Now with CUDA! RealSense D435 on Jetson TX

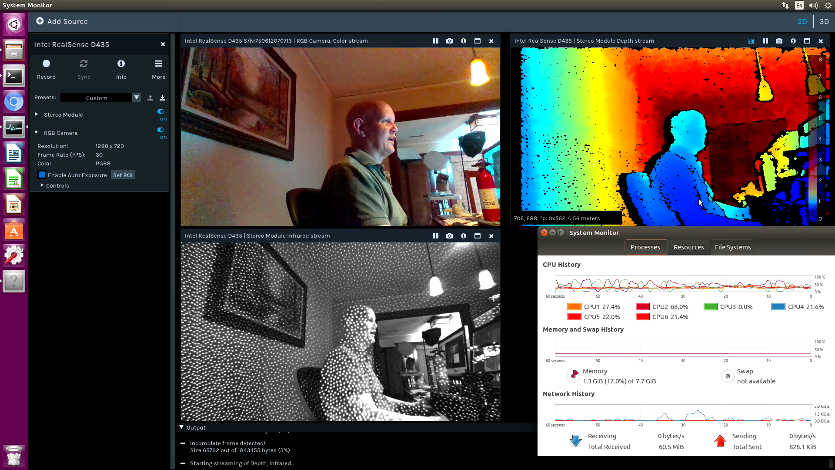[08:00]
I would assume that most of that usage comes from rendering this depth map. It's pretty dark in here. So it has pretty good low light performance. I did notice that during the daytime, there are issues about the exposure. I'm not quite sure what they're related to yet. There doesn't appear to be any issue with the Jetson and the camera. It appears more to be about how the application actually integrates.
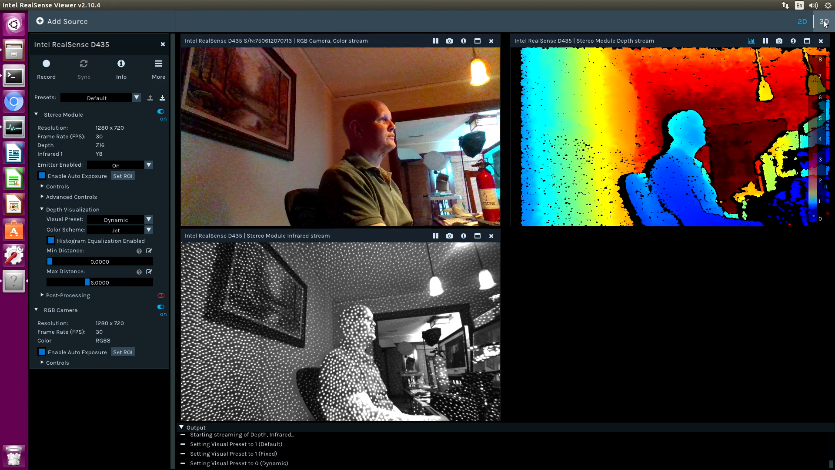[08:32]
So you'll notice that when we go into 3D mode, it's slightly faster than it was, but it still has issues. Let's take a look at the system monitor.
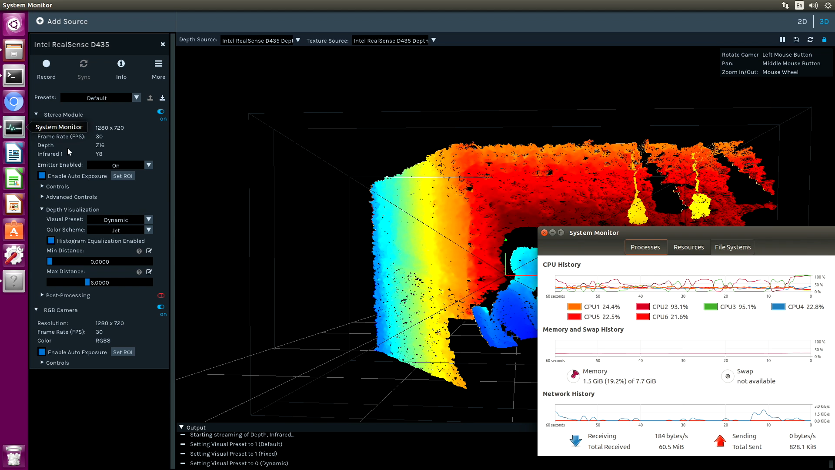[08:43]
So we can see that we have two CPUs that went to 100%. So they'd probably have the same problem that we encountered in the 2D version, which is the render loops don't have a rest in them, don't have a sleep. So they just crank up to 100% and it goes straight into dog mode.
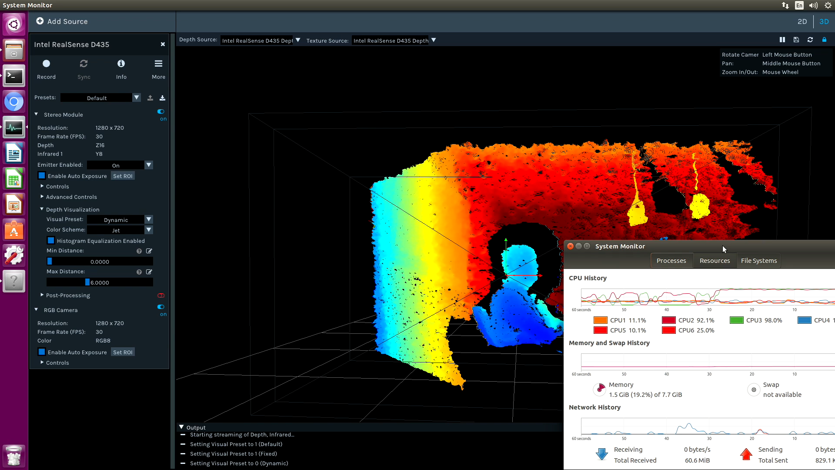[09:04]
Let's see if I can get back to 2D mode.
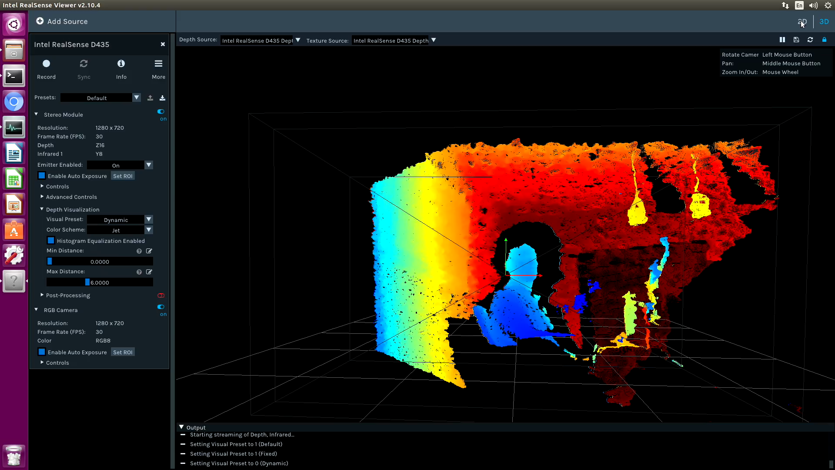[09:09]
Now we got lucky. So at this point, you can see that it's actually performant. The map looks decent, kind of what you'd expect out of this type of device. It's not great, but it's not bad either.
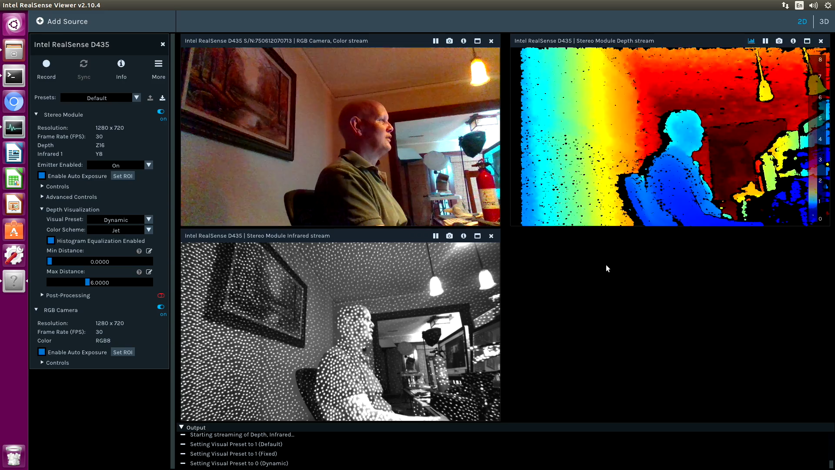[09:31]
We'll have to take it outside and take a look at it, see how well it does. It would be interesting to compare this camera to the D415, which is a closer range camera. This is more for long range. So like when the shark is far away, you can see it still picks them up pretty well.